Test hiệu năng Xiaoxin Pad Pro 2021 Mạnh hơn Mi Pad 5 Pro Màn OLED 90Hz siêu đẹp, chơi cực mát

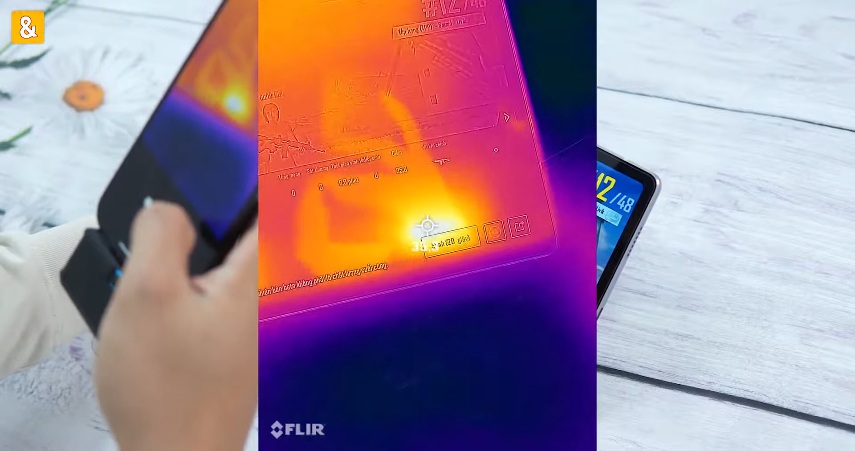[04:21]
phía mặt trước này Nóng nhất thì sẽ lên khoảng là 35,8 Sau thì cũng rất là mát luôn Mát hơn cả tay mình ạ Nóng
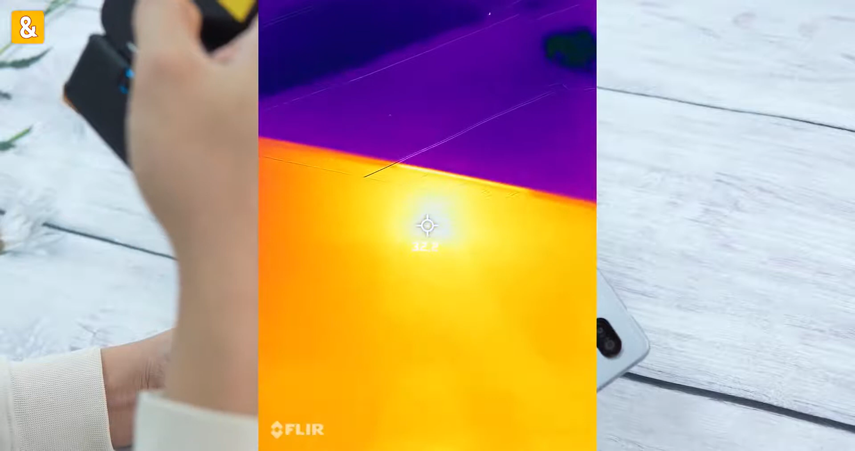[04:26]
nhất chỉ lên khoảng 32,1 thôi 32,2 Đây sẽ là bì đầu các bạn nha Sorry các bạn Mình chỉ đo được khoảng 2 phút thôi
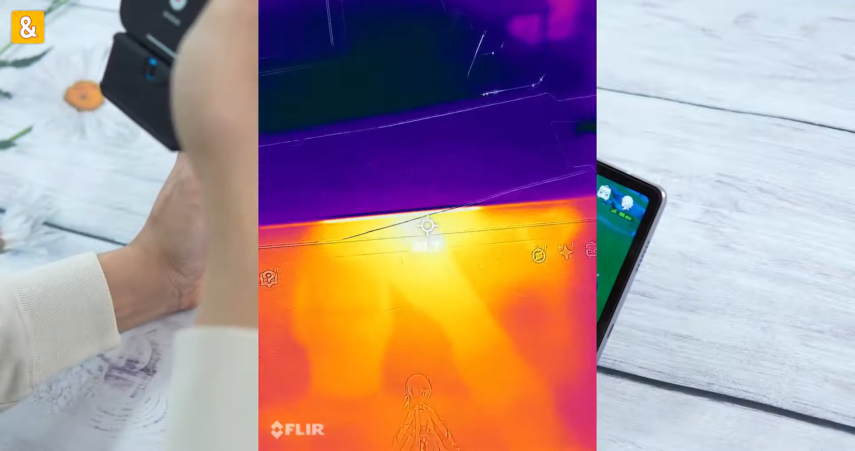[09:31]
này Tối đa lên khoảng 38,5 3 khu vực nóng tất cả Chỗ này chỉ khoảng hơn 37 này Gần 38
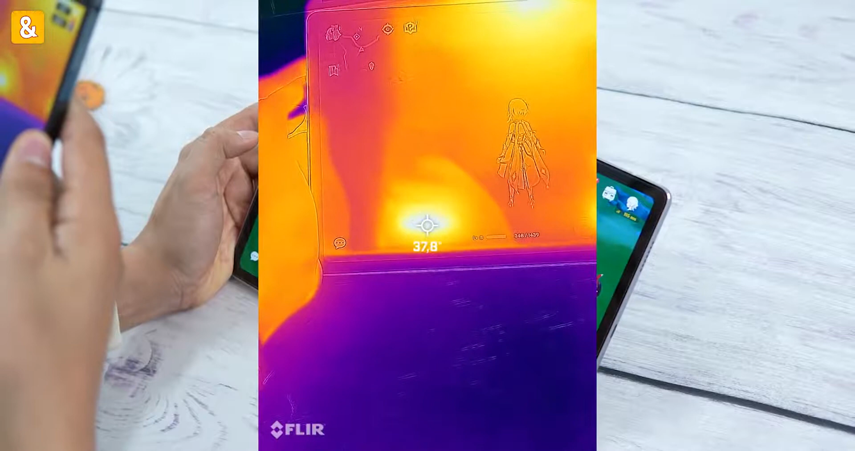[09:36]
Rồi xem mặt sau nhé Đây mặt sau nóng khu vực này Chắc đây là chip à Wow
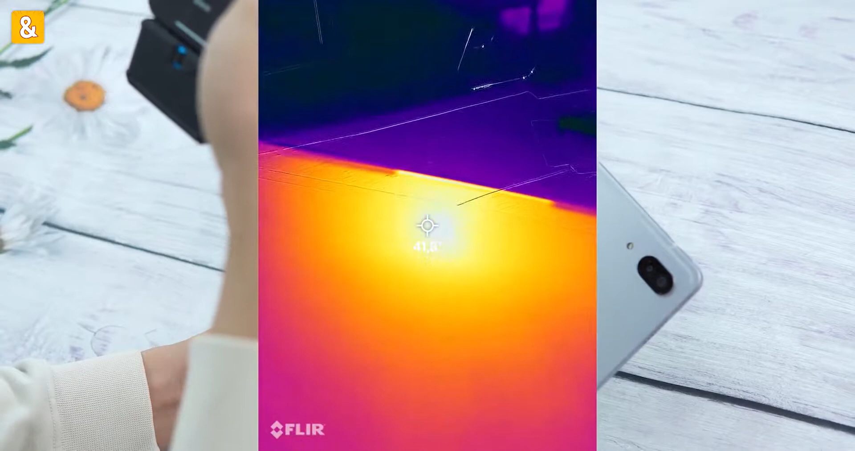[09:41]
41,8 Gần 42 độ À đây Hơn 42 luôn